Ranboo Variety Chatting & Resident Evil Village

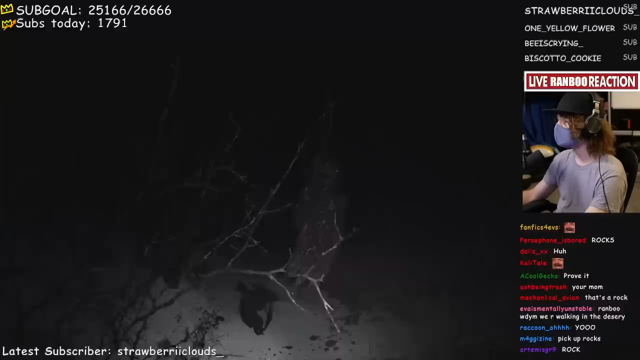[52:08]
The hell is this? What is that? Is that like a leg? What is that? It's a crow. From what angle?
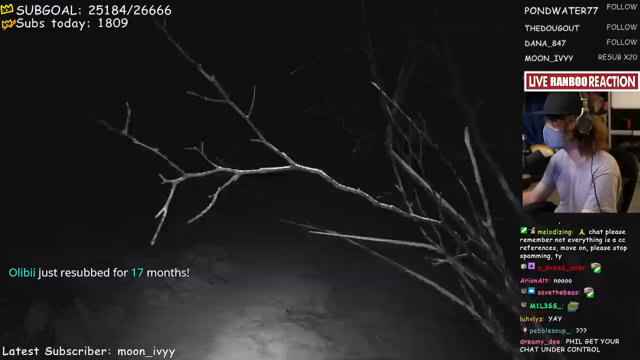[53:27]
And then you just couldn't. Dude, how come I just can't see? Like, oh, dead fish.